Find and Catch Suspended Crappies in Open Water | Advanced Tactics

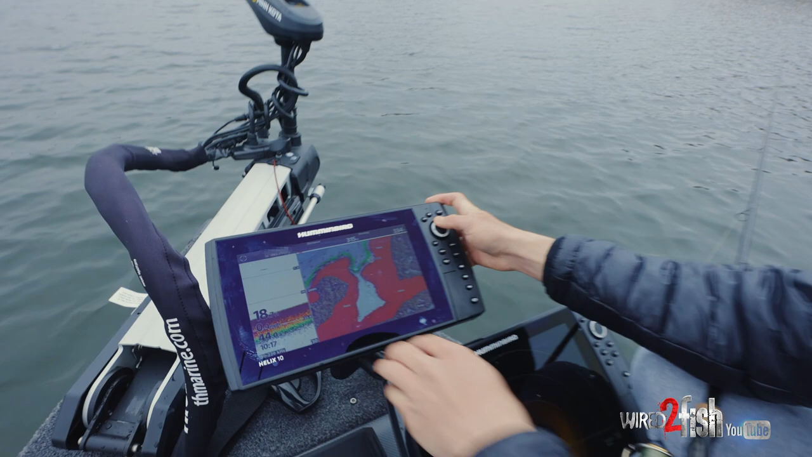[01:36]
This morning we came in and we slid back out towards the main lake. And once you know it, this brake line is filled with crappies.
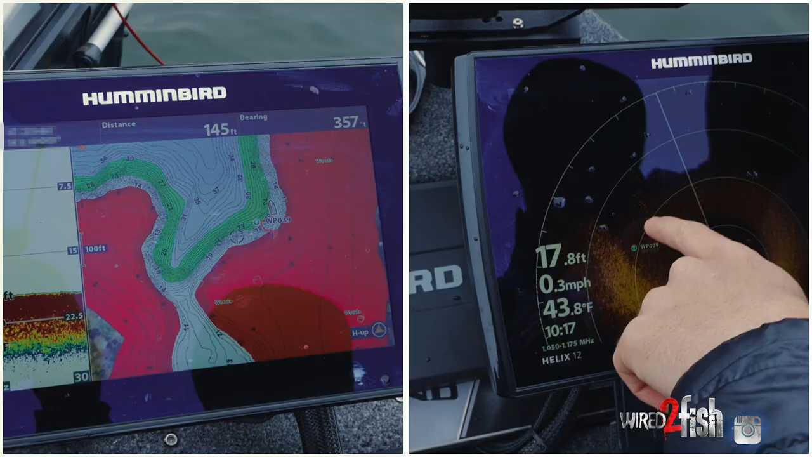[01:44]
On screen: depth 17.8 ft, water 43.8°F, speed 0.3 mph
You can see it here on the 360.
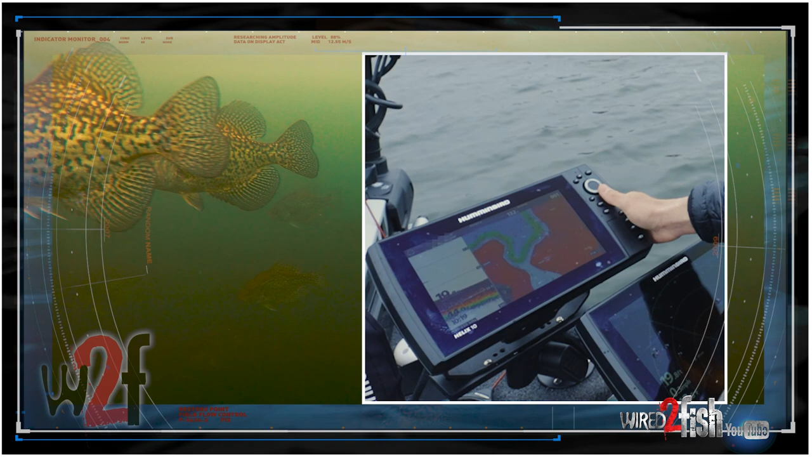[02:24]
Once they slid up, they were in about six to eight feet of water. Out here now, they're in the same six to eight feet of water. They're just hanging over 20 feet. And so it's a lot shorter distance for them just to swim straight out than for them to swim all the way down to the bottom. There's one. Look, and the fish is already at the surface.
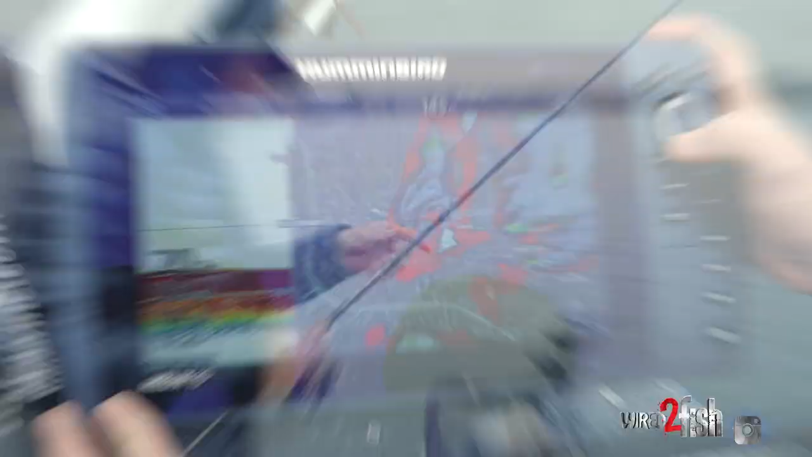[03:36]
So if I zoom out here, give you guys a little better picture.
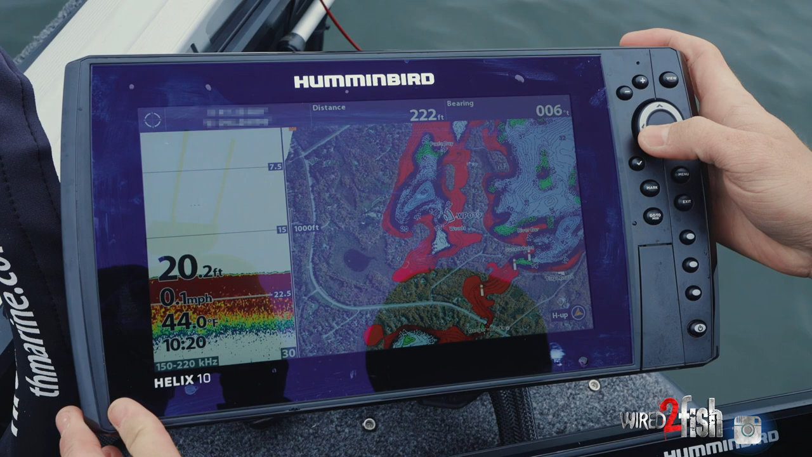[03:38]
On screen: depth 20.2 ft, water 44.0°F, speed 0.1 mph
We have a real deep basin here.
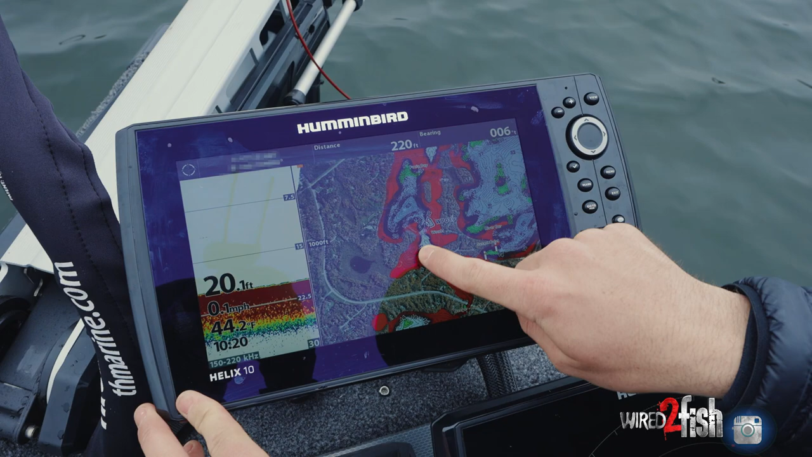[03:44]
On screen: depth 20.1 ft
And then up here is a nice shallow spawning bay.
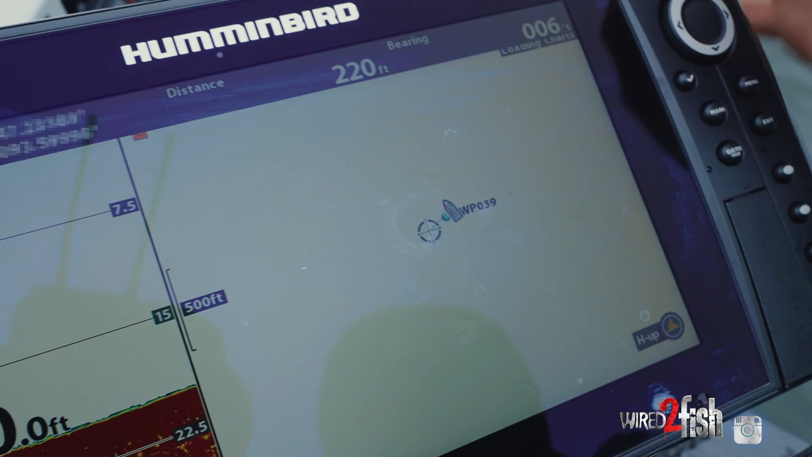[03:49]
And so these fish have made the trek all the way in here.
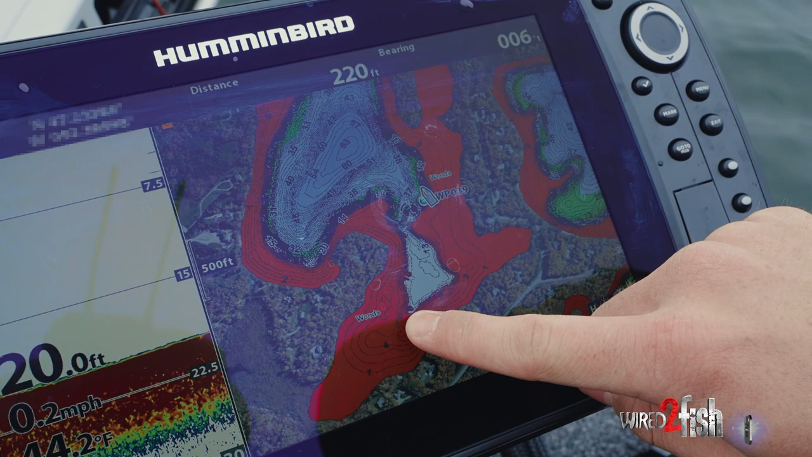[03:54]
On screen: depth 20.0 ft, speed 0.2 mph
And then once we get some cold water, they're not going to want to go all the way back out.
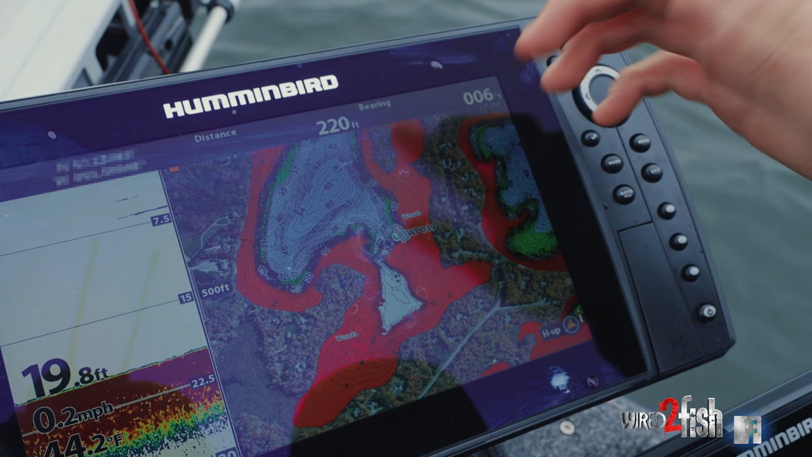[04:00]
On screen: depth 19.8 ft, speed 0.2 mph
But they are looking for a little more consistent water temperature. So they were up in this area. They're going to go about halfway just to find a little bit more consistent water temp.
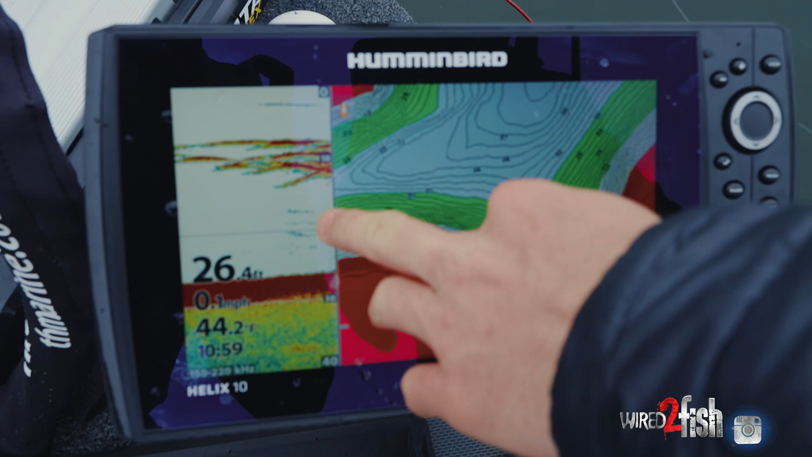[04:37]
On screen: depth 26.4 ft
Look at all the water between them and the bottom of the lake.
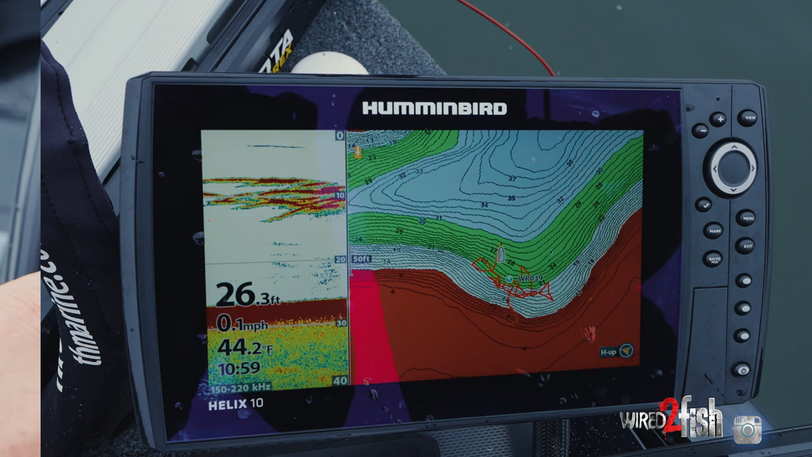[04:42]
On screen: depth 26.3 ft, water 44.2°F, speed 0.1 mph
And then if you go out and look at the 360 here, what in the heck are all those? That's actually their shadows.
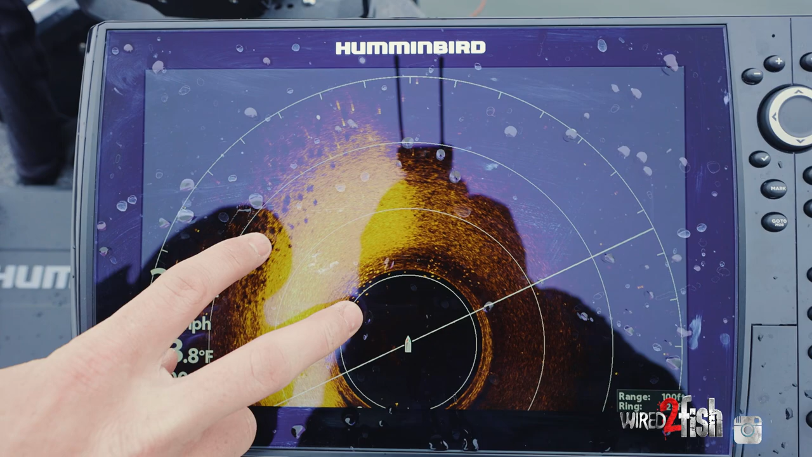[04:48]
And so you can tell how suspended they are by how far away these fish are from their shadows.